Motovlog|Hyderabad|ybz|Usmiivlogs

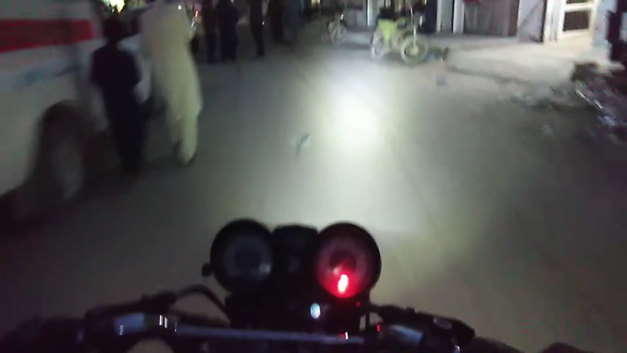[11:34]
मुझे पता है सबको मेरी लाइट आखों में लग दियोगी बट यार